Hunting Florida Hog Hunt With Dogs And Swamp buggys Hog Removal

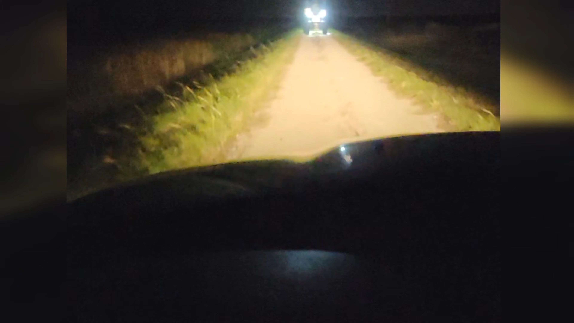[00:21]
we got all the dogs up there on a buggy we're driving like two miles in to park my truck with the trailer so if we catch anything we don't gotta come two three miles back to the trailer to load the hogs so we really didn't even start yet but they have all the dogs and if they smell anything right now coming in we can catch them yeah he's walking he's going this way